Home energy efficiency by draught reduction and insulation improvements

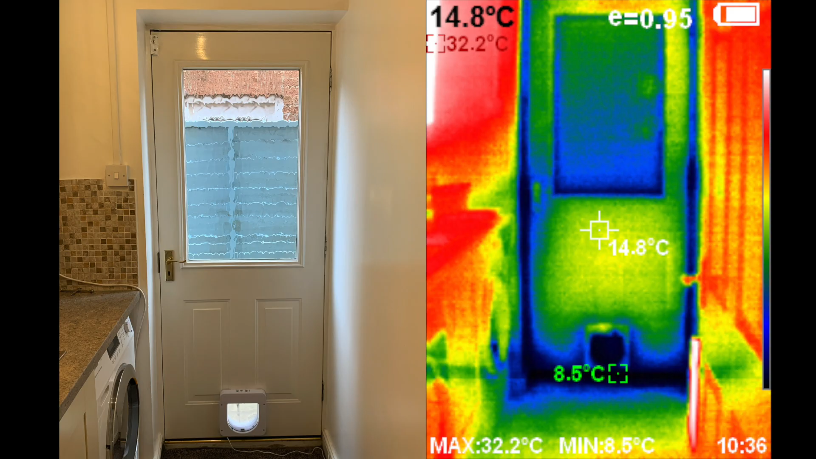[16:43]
On screen: spot 14.8°C, max 32.2°C, min 8.5°C
As I've said there's still some jobs to do. Just look at our back door and the cat flap at the bottom of the door. Major heat loss there. All the red you can see is the gas boiler on the left hand side of the photo and the central heating pipes running up the walls on the right. There's actually a radiator just out of sight at the bottom of the frame there. I thought it was worth sharing my results to date so many small improvements all work together to make an overall noticeable difference.